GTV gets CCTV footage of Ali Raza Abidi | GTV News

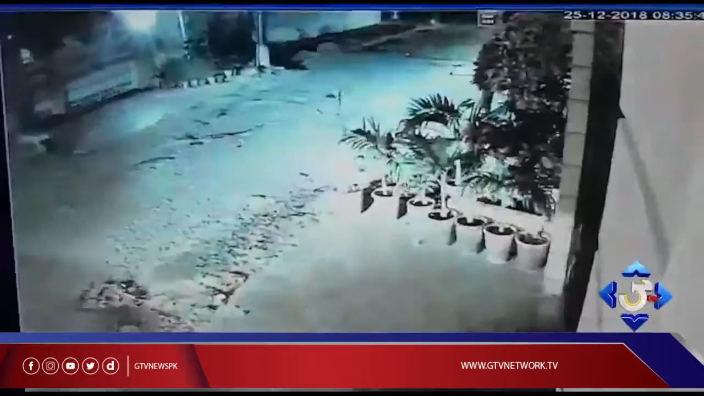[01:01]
کی گریفتاری عمل میں لائی جائے آپ دیکھ سکتے ہیں یہ گاڑی علی رضا آبدی کی ہے جو اپنے گھر کے باہر آ کر پارک ہوتی ہے اور